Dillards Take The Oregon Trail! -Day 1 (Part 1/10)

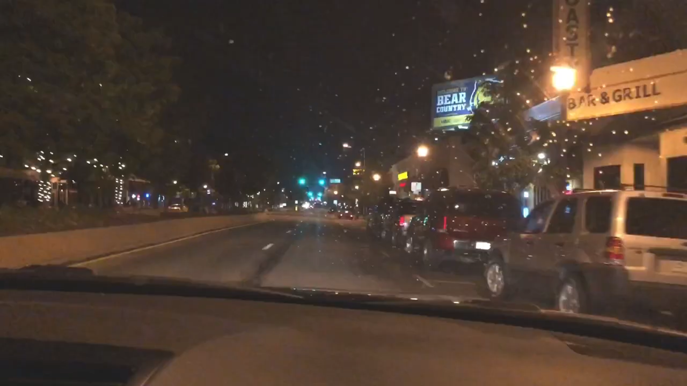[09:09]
grill right there right up yonder on the yellow and red right here please
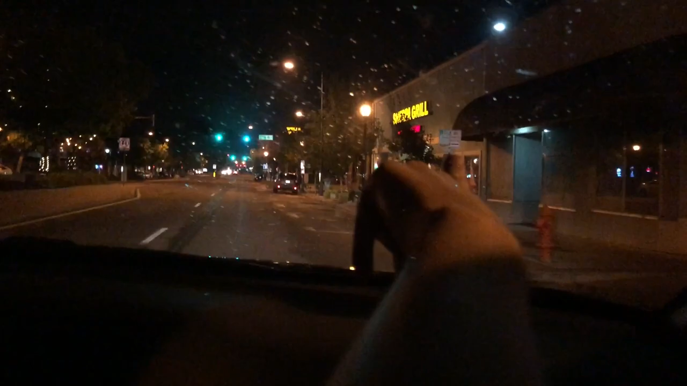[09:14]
be open please be open open the lights are on it says open it says open